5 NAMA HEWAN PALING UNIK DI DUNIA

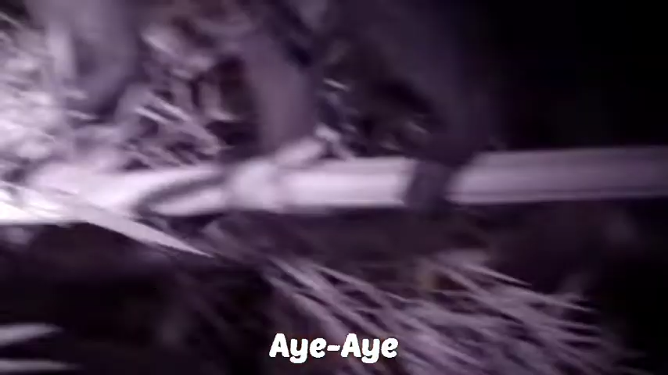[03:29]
Tubuh Aie-Aie berwarna coklat gelap atau hitam dan memiliki ekor lebat yang ukurannya lebih besar dari tubuh mereka.
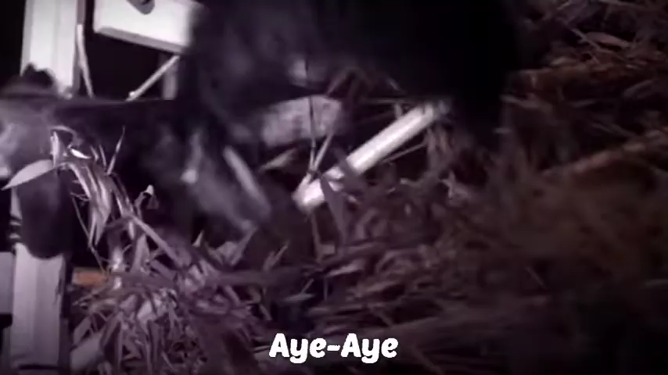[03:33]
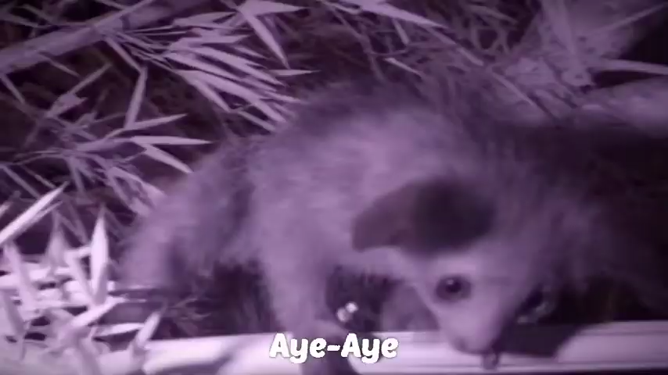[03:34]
Serta memiliki mata yang besar dan telinga yang sensitif.